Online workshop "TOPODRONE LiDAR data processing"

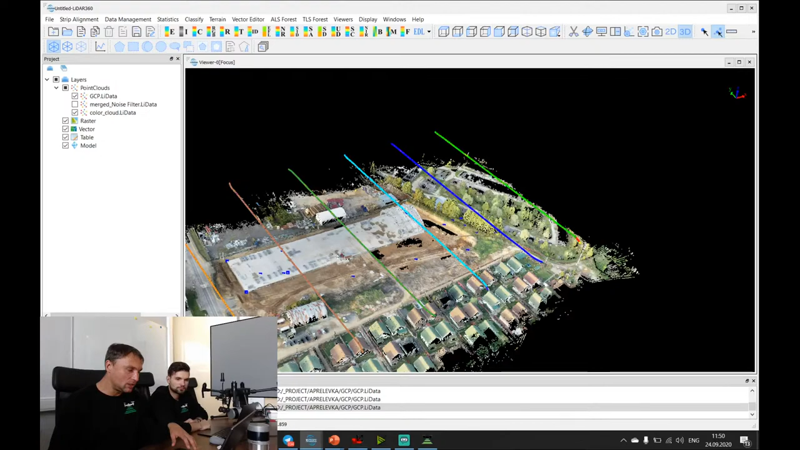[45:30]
And road trajectory was like this one. We have a question. How do you remove the noise in the LiDAR data and in which set of software? We use LiDAR 360 to remove the noise of LiDAR data. It's very easy. It just took 5 or 10 minutes, 5 minutes per flight.
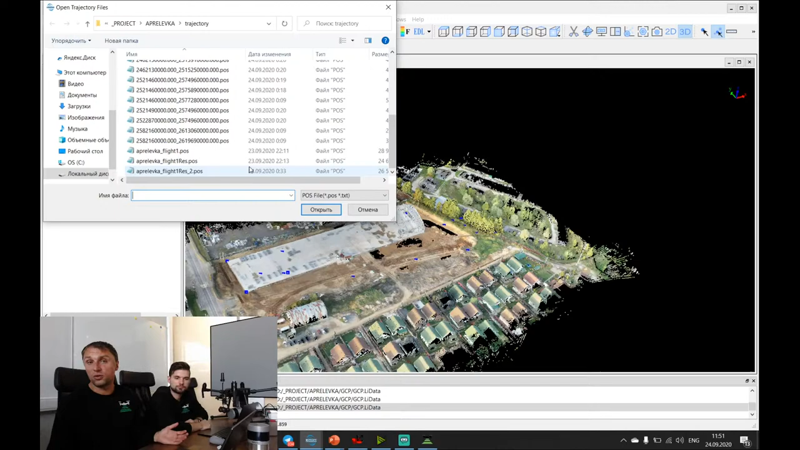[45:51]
It's very easy. And I will show you the whole trajectory.
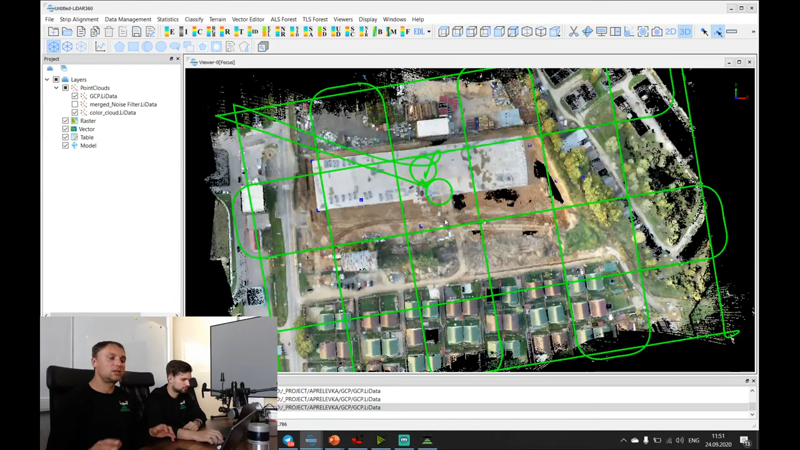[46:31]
our yesterday flight, and as you can see, we fly with a double grid mission. Why? Because we have not so big area, but we just decided to fly for the whole battery range, just to check how minutes we will fly with the system. But for the point clouds generation, we just use a few lines,
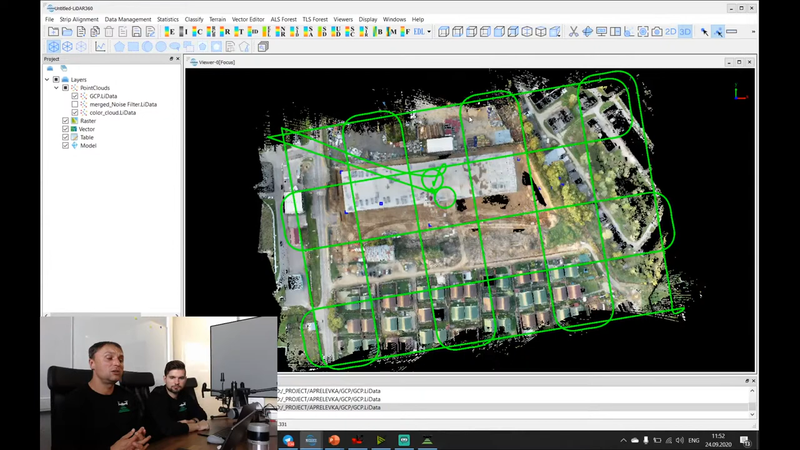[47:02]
because the point clouds density is too high, and we can check the, first of all, let's check the, and you can see here, this one, it's
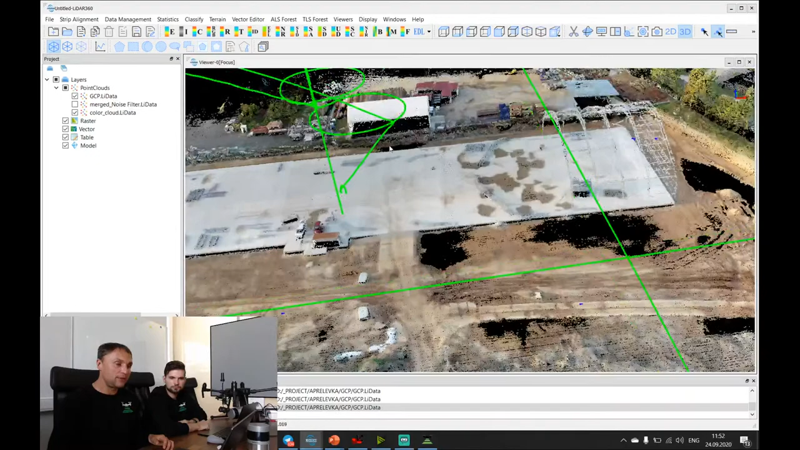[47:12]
calibration of the IMU, and then we go for survey mission,
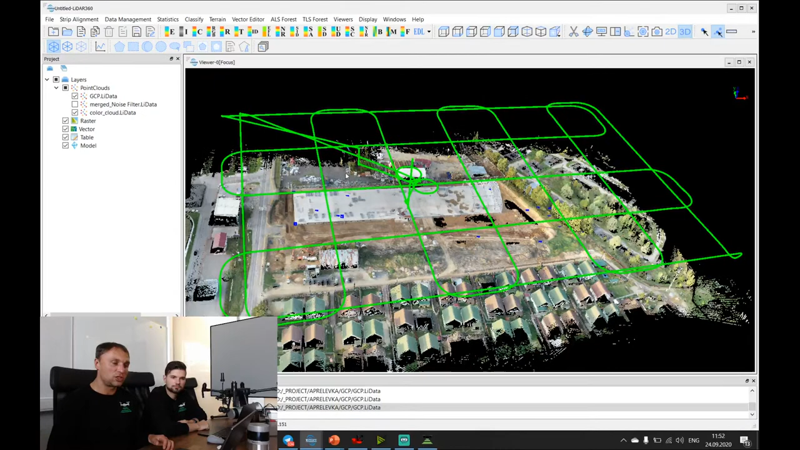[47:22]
and we just use cross lines to generate point clouds. And
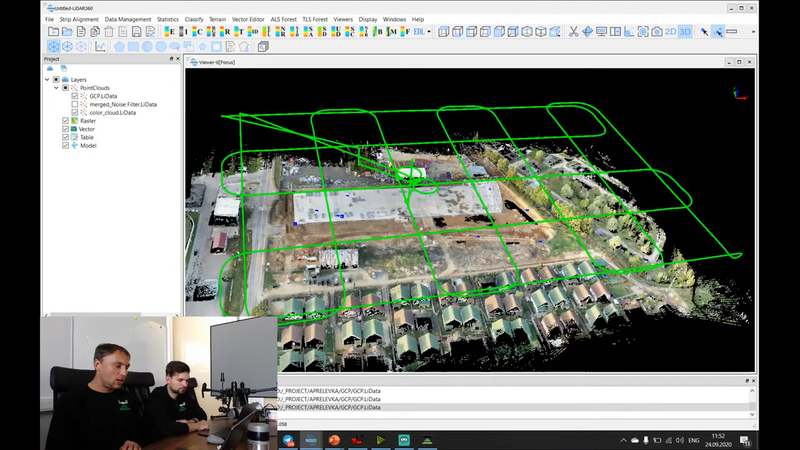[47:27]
point density from we just make 30% overlapping in order to ensure photogrammetry data processing to make air triangulation to colorize point clouds. But if we don't use camera and we don't need to colorize point clouds,
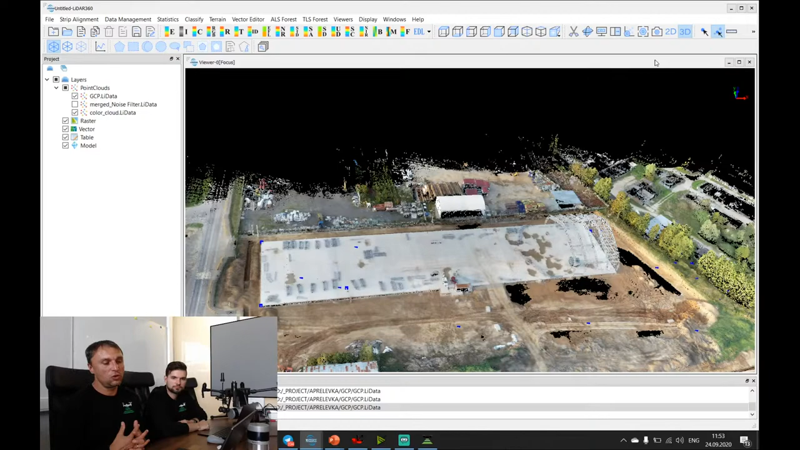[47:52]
we can fly easily with overlapping of 10% definitely. And let's check point clouds density. And point clouds density is approximately 150 or more or less, but usually 180,
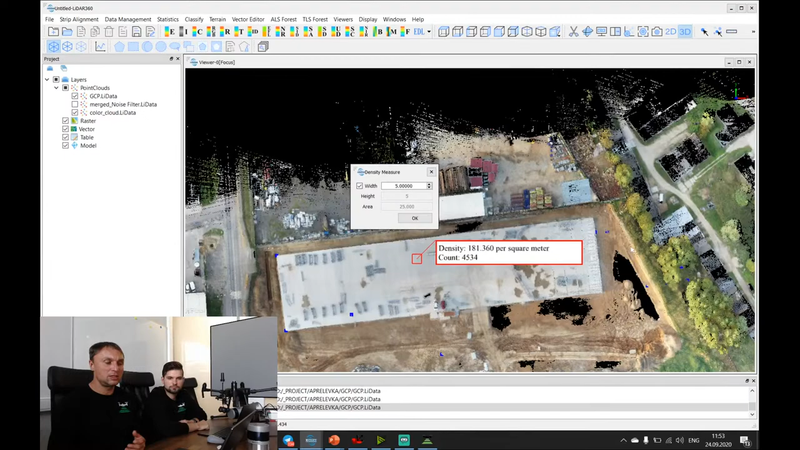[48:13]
160, and the main sometimes less.
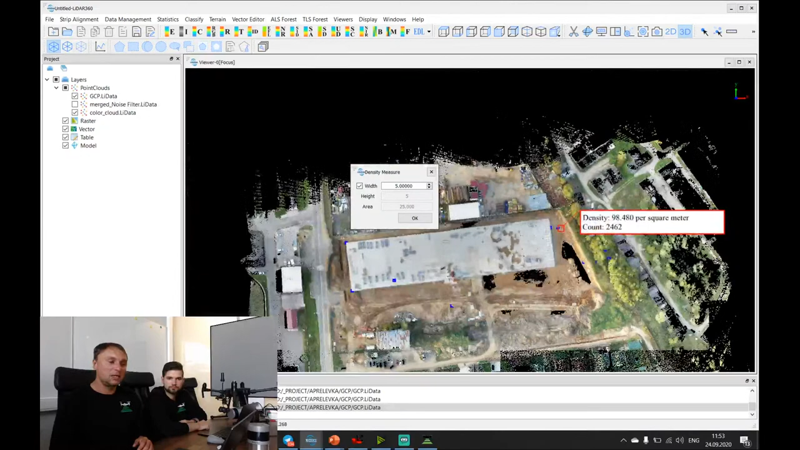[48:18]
But the main problem of LiDAR, when you have a wet area or water area,
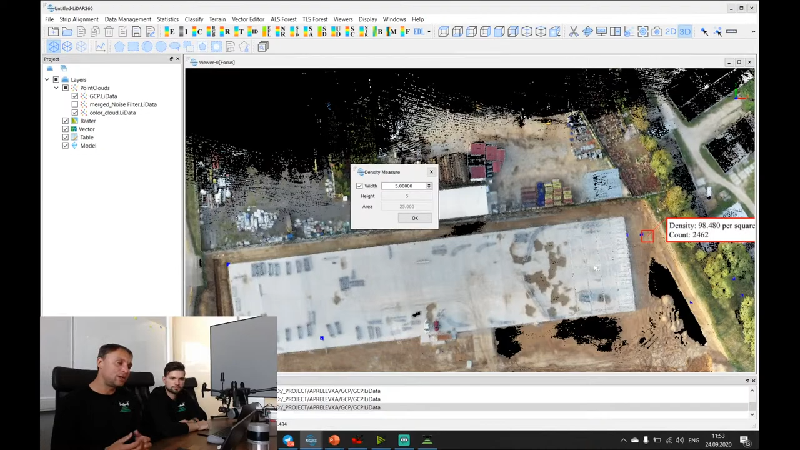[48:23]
it couldn't be surveyed.
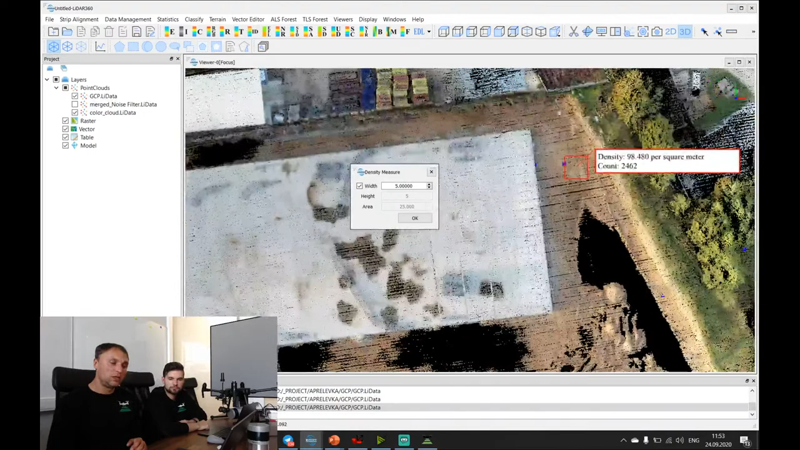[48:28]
And here there was a water here, and it wasn't surveyed.
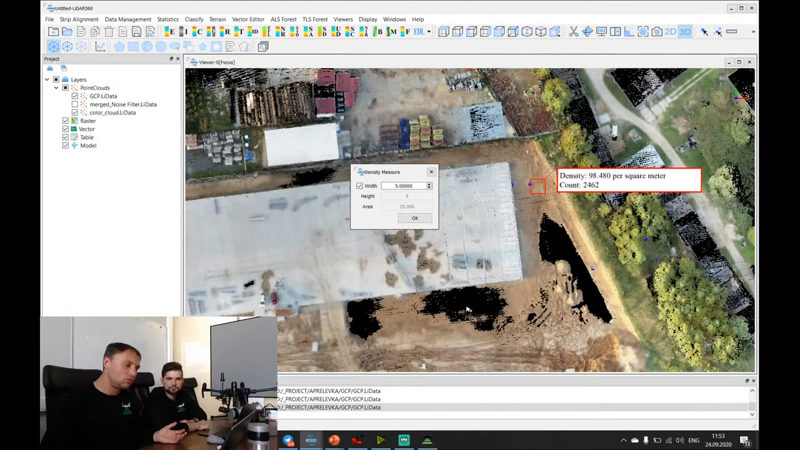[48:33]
Okay, and
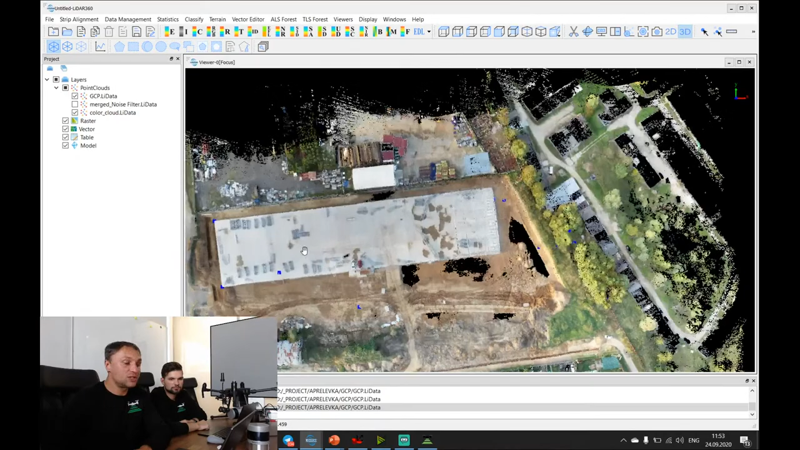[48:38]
let's check the accuracy of our survey. We just measure
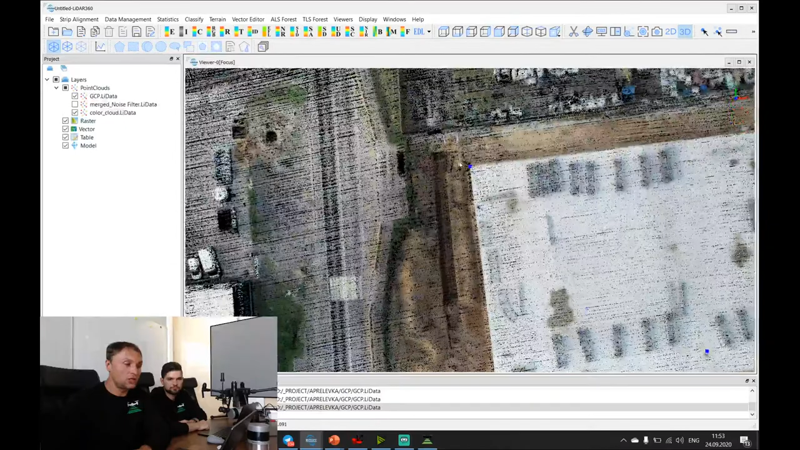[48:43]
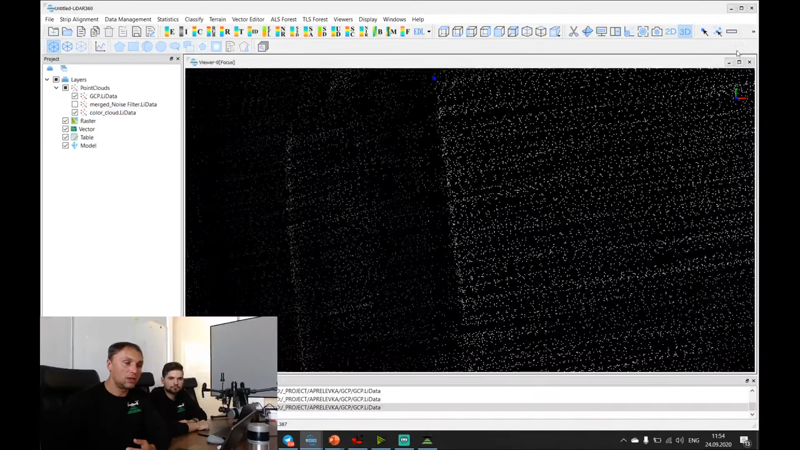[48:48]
corner of concrete, and let's measure it. I will switch off point cloud, and